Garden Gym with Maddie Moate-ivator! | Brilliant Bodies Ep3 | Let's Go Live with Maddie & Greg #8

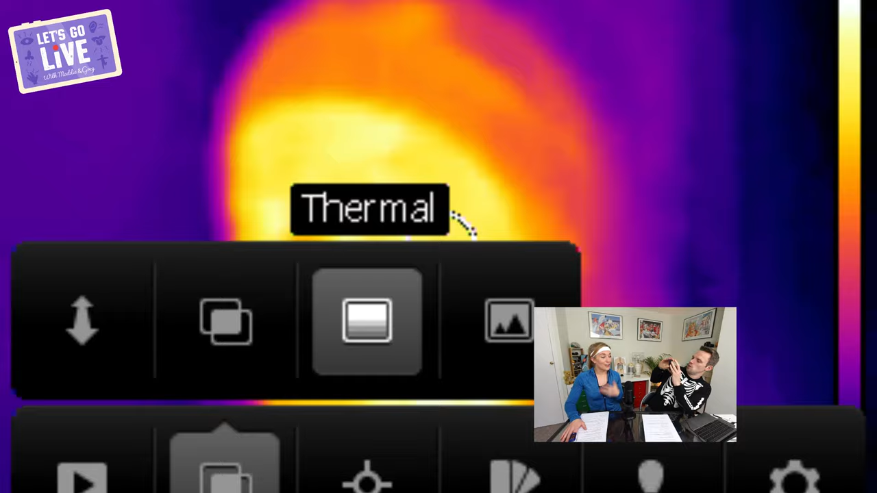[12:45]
Ah. So if you can see there, look where I'm really, really warm.
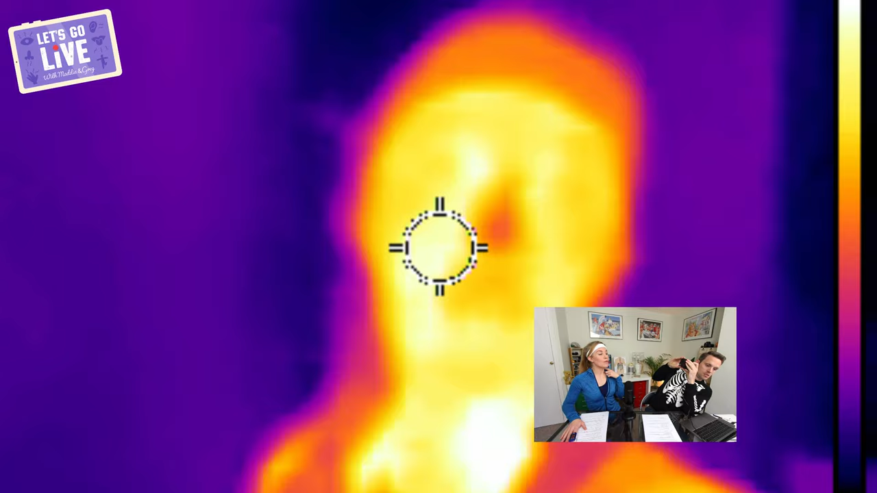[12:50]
And then cooler things will look blue and purple.
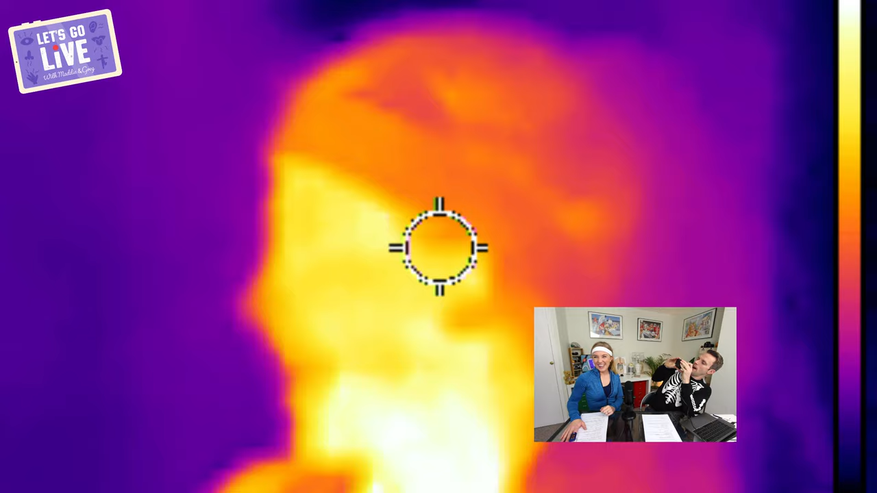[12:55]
So your face is about 35 degrees. Okay. All right. Right now, degrees C.
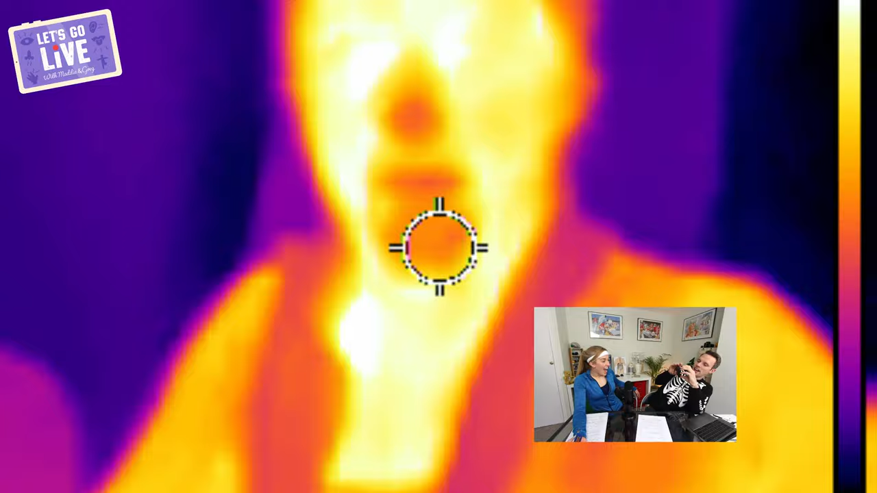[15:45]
Okay. Does it say that I'm warmer? Okay. So your face has gone up by about one degree.
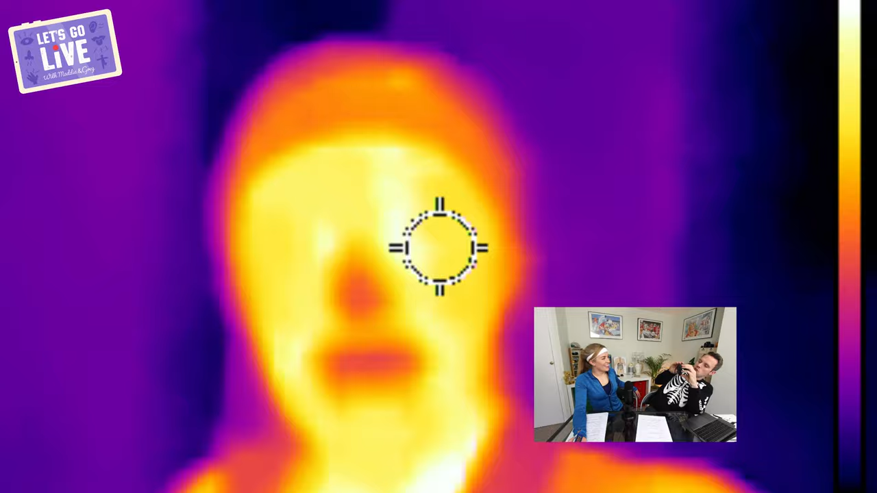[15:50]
But your chest and your neck, well, that's much warmer.
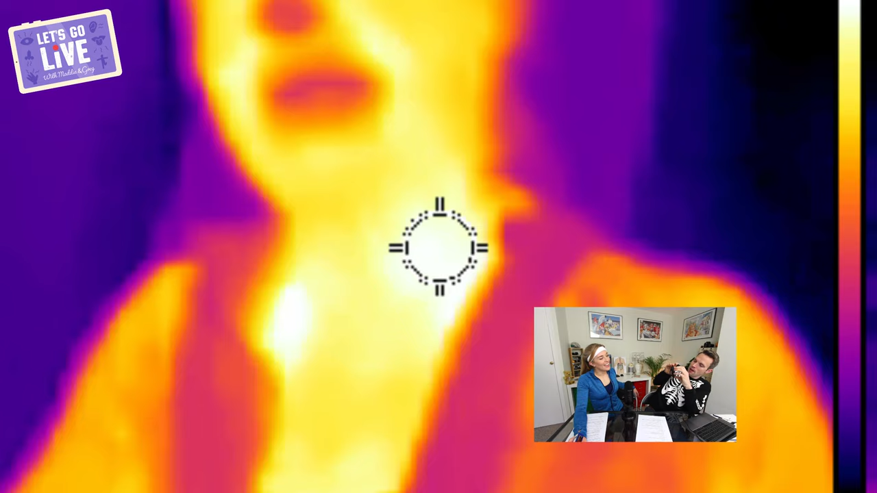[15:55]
That's now about 36, 37 degrees C. And the reason that you've got so much warmer is because your body, your muscles are working hard.